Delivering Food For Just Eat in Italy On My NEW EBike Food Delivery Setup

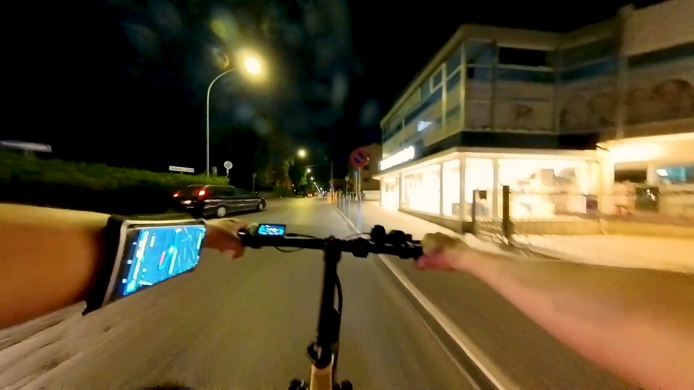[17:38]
2 minutes bike ride, so this is gonna be quick.